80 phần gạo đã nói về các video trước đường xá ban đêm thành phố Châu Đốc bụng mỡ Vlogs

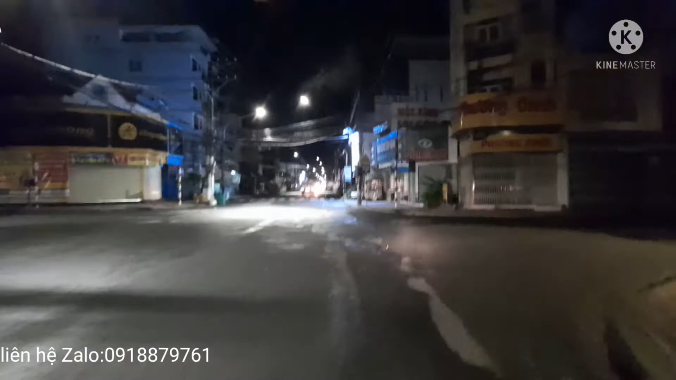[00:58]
mọi người cái này là đứa trên quốc lộ 91 đó mọi người
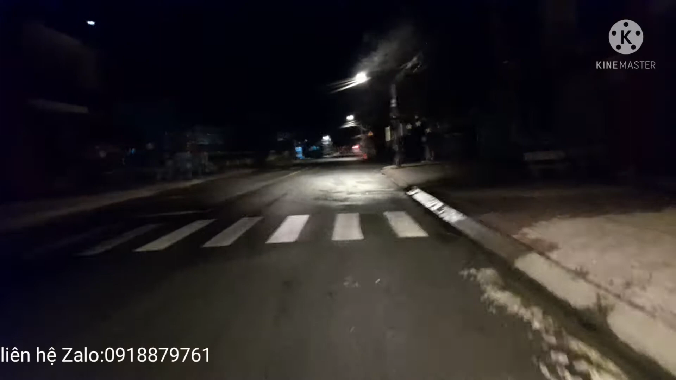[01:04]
giờ cái này là quẹo lên phải mình quẹo phải là cái này là quốc lộ 2000 đó mọi người